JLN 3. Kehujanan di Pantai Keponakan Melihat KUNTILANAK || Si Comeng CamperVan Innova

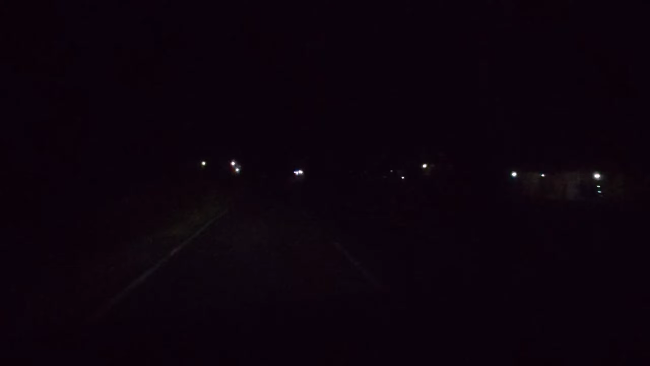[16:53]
Sekarang kita lanjutkan perjalanan. Gelap. Lama di sini, di sini.